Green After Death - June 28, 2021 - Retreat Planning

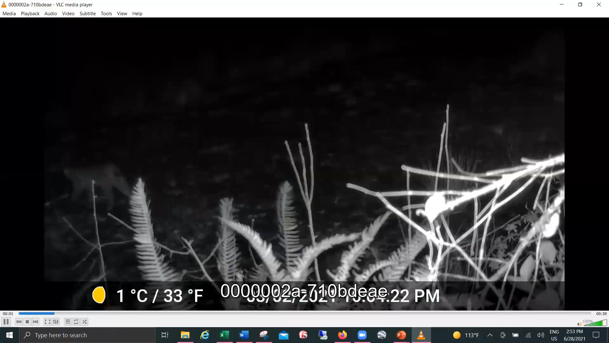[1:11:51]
I doubt I'll ever get close enough. But so that was it. That's great. Exciting.